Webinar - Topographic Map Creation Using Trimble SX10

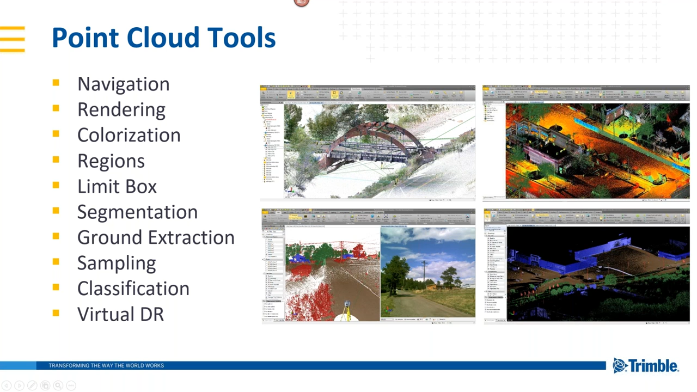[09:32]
And then some of the sampling tools. And one of my favorites is the virtual DR. We hope that we can demonstrate more of these as we go along in today's presentation. Just to kind of clarify a little bit on the terminology, we will mention something that's called a scan station. And the scan station is a new station set up type in Trimble Access. In scan station, you only have the ability to collect scans and images. So scans and panoramas. You don't have the ability to collect additional measurements. Essentially, you can use SX10 as a pure scanner.
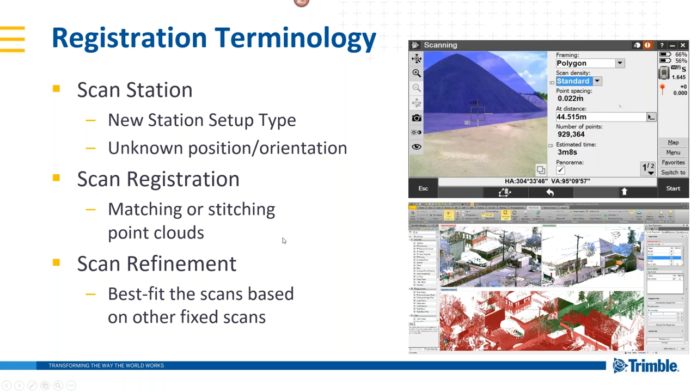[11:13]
project but now I can say I'm comfortable and maybe my next one is tackling the TX8 or some of the higher speed scanners. And we'll talk about scan refinement, essentially just additional refinement on top of the scan registration. That was for the slides.
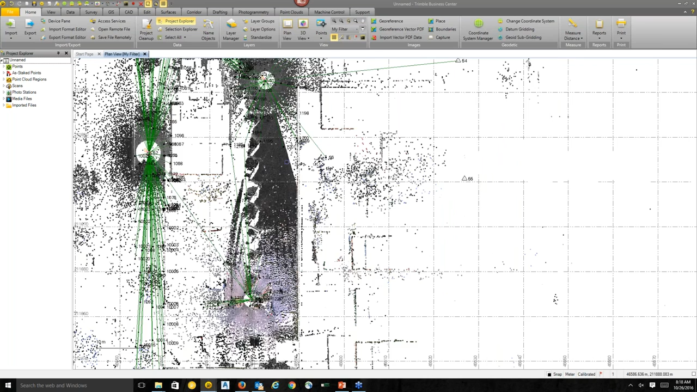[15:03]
part of it is still a great skill because I stopped my colorization. My point clouds are a little bit big and you can see here the total station
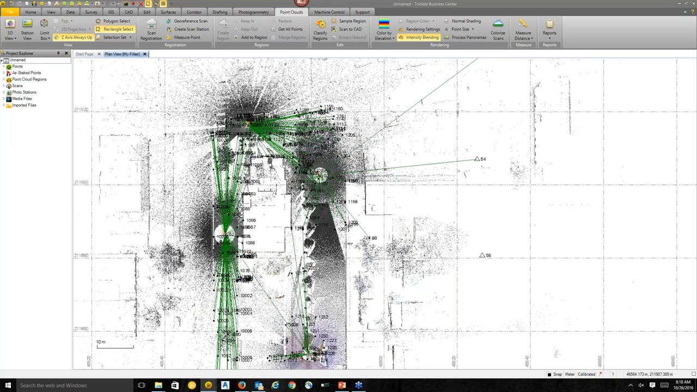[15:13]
observations measurements that have been done in the field and part that has been colorized. If you want to colorize later, you can simply open the colorize command and you can colorize scans at any point and you can see here green indicates that part of this scan has been colorized already. The other thing is we recommend before you colorized sometimes it helps if you process panoramas.
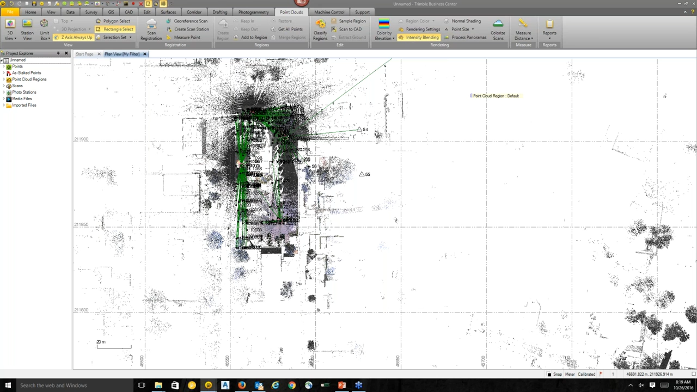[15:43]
So blending images and balancing exposure on images makes the colorization a little bit better. So one thing to note is also that there's things
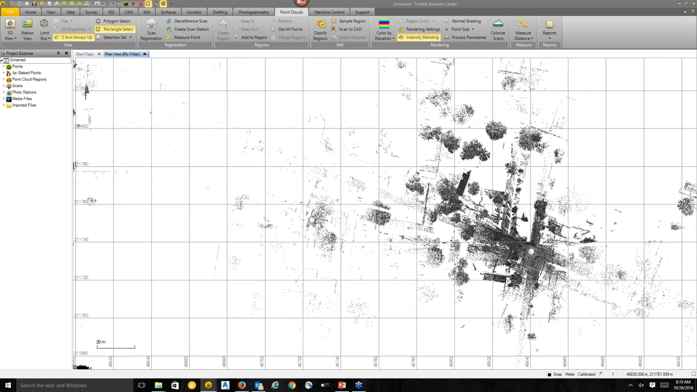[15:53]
that kind of pile up on top of each other here. Those are three stations that we collected in a scan setup mode.
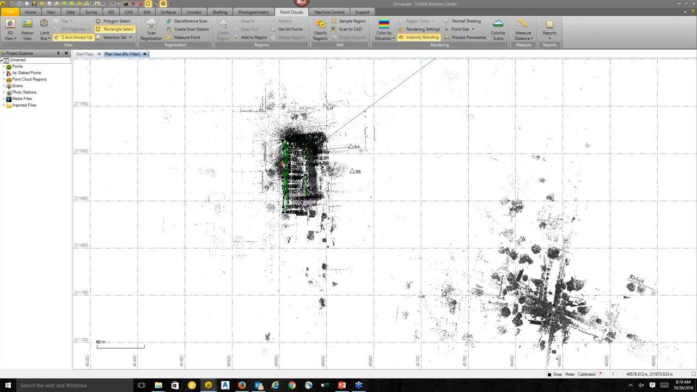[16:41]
And this is how that data shows up. It shows up in the center of your project just on top of each other.
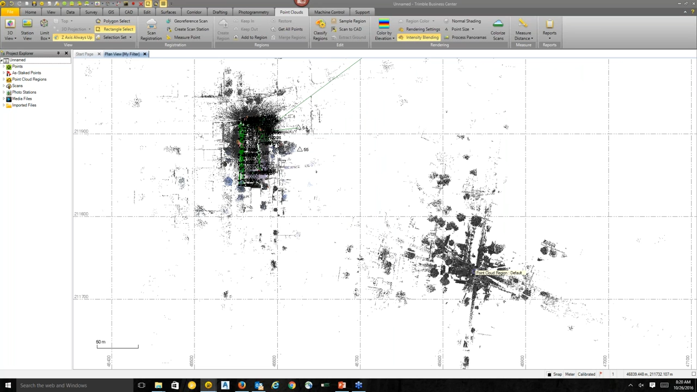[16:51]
We used this project because we want to demonstrate through the process of registering and stitching those scans together. So since I didn't colorize,
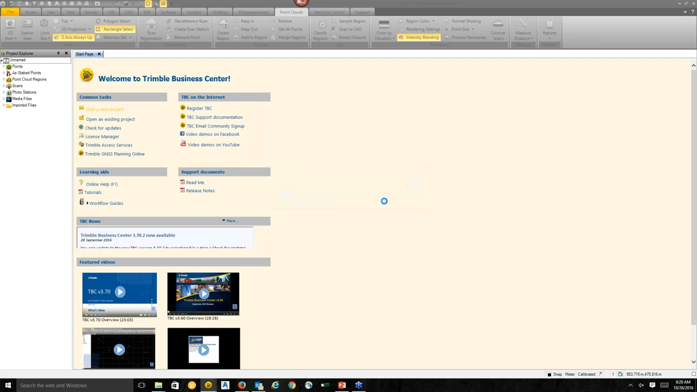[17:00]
I'm just going to close this project and I'm going to open a project where actually I have the colorized but unregistered. So to save us five minutes of that colorization, you can see here all the data in color.
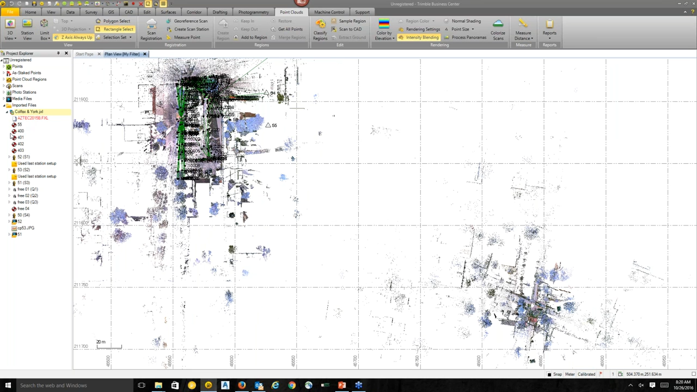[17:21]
And if you look at your project explorer, everything is kind of the same. You can see the JXL. You can see here the station setups. If they have a scan next to it, you will see a scan. And then you can see this 3, 3.01, 3.02, and 3.03. Those are your stations that haven't been registered.
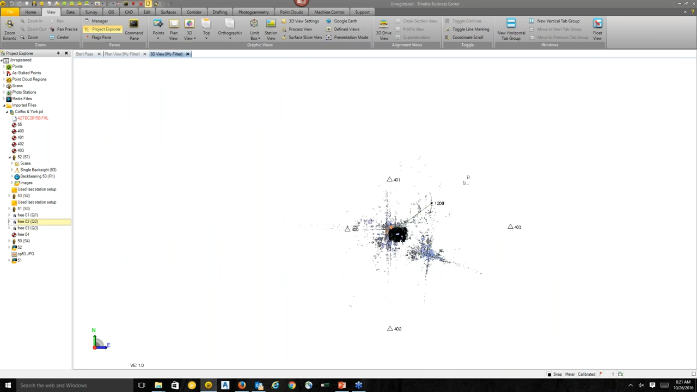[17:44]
We can even show this in a 3D view just to kind of give you a little bit of sense of although without having or not completing the registration makes it a little bit more difficult.
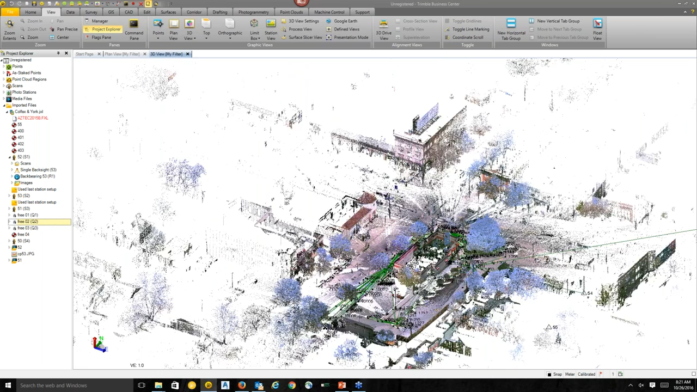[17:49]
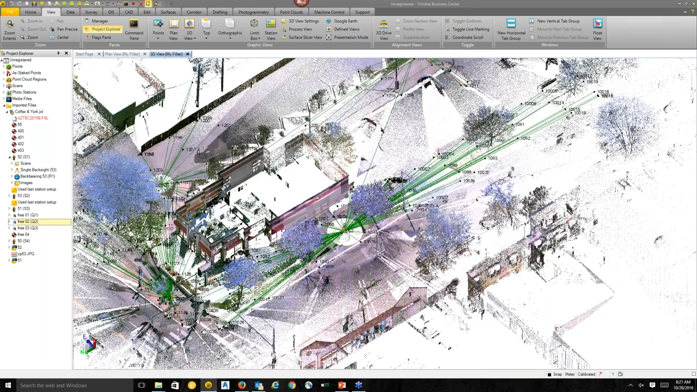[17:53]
I don't know about how quickly is the speed of your internet connection but if you see some lagging, it might be because of that. TVC is actually spinning the point clouds pretty smoothly.
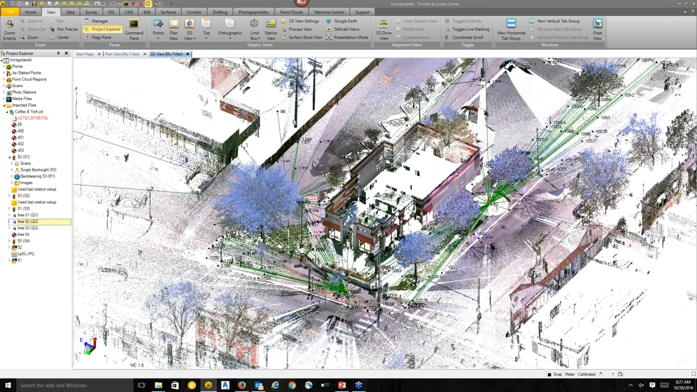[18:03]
And you can see here the drive-through that we are trying to kind of map today or the site that you are trying to map today.
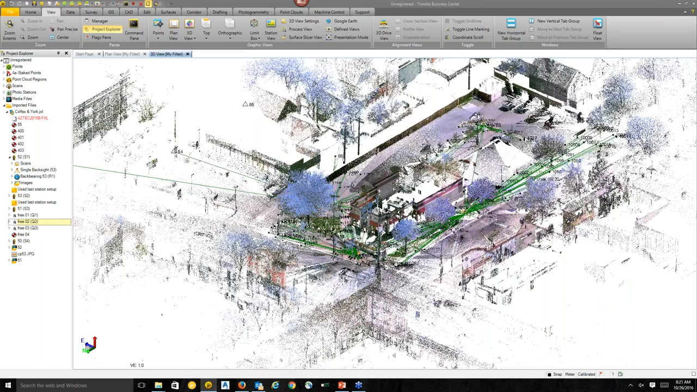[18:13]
I'm going to close the 3D view and going back to the plan view. Boris, just a quick question before you move on. Sure. Those free stations or those scan stations that are in the right-hand side of the plan view, is there a reason why they're placed there? Why the specific scans are placed in that certain coordinate?
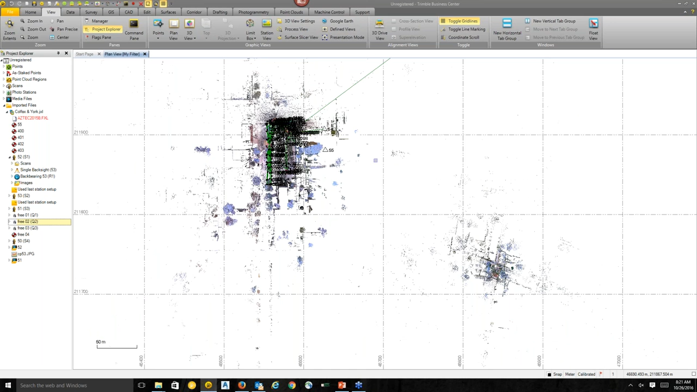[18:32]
Originally, before we did any work, they would go on zero, zero. And if you're working in a state plan coordinates like in this case, you would have data very far from each other. So we thought if you place the unregistered scan stations in the center of your project, it's going to help you visualize where those free stations are. So they're still kind of confusing to look at because there's three stations on top of each other.